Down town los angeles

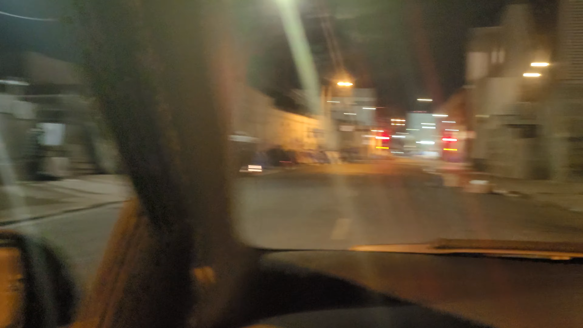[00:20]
the debris in the streets why it's
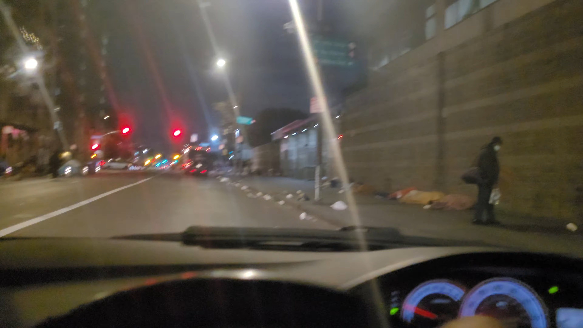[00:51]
sleeping on the sidewalk and I don't know what all the trash is from I should clean up or something be nice to sweep it up or yeah it's just debris everywhere I don't know why anyway it's hard to figure out
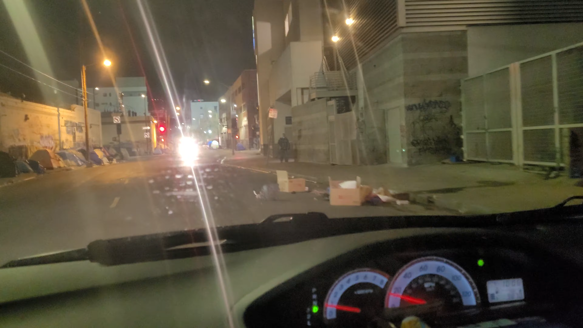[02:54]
no idea no idea folks all right I'm gonna go straight through this street here see what's happening i'm gonna piss this guy off on the left but uh
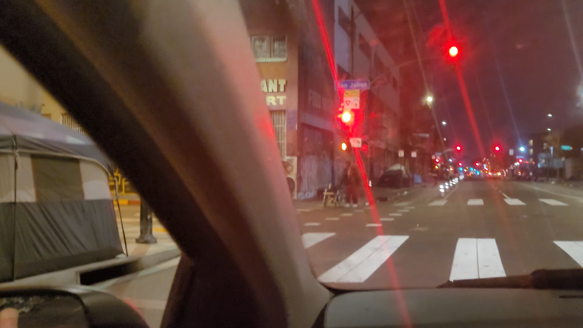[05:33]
yeah coming up on the mission on the right they got all that debris I wouldn't mind cleaning up some of that debris but uh this guy's got a nice tent here see what else is going on right here with a wheelchair
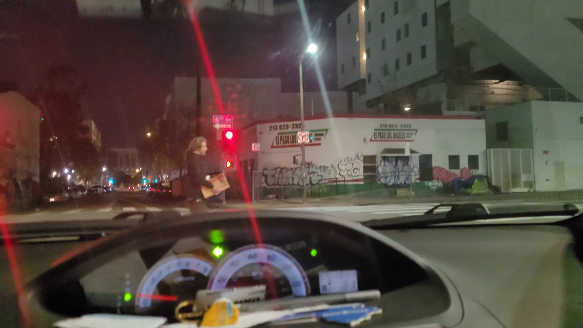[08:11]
walking with a box here I don't know where he's going a guy with a wheelchair I'm
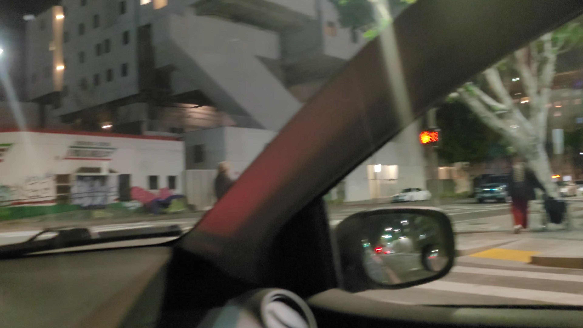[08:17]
gonna go back by the midnight mission then I'm probably getting out of here you guys I just can
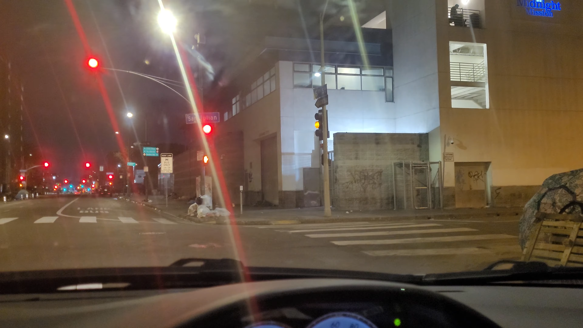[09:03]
and uh yeah that's the truth they help a lot of people so the people do need help and it's good when they get help so here's people right here on the sidewalk you guys
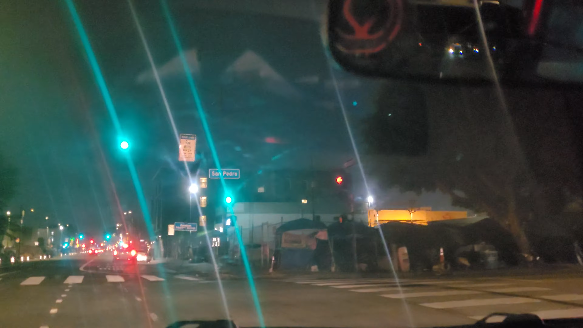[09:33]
go straight green line green line all right I think I remember all this being sort of chaos down here again yeah just a bunch of tents more insanity guys just more tents right up here on the left
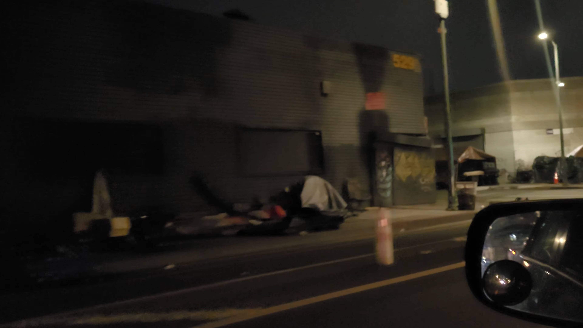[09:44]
and uh it's just pretty insane maybe we'll go left up here see what's up I can't go left yeah green light okay see what's up here